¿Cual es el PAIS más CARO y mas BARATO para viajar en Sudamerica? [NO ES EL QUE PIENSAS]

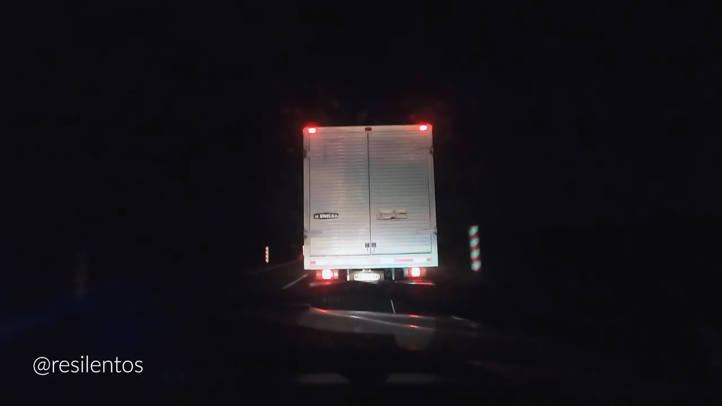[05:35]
Cuando explotamos el motor, pues ustedes saben que no conseguimos grúa o no quisimos conseguirla porque queríamos llegar a Iquique de una manera más barata y nos tiraron desde el pueblo que estábamos hasta Iquique.